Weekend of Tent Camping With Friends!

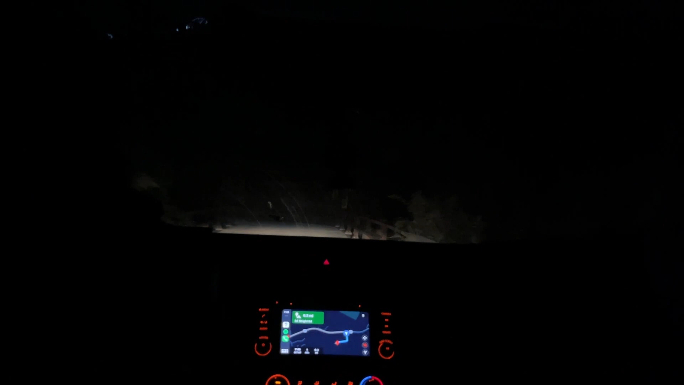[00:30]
Oh, we got a bridge. We got Nikki on here. I'm looking. Are your high beams on?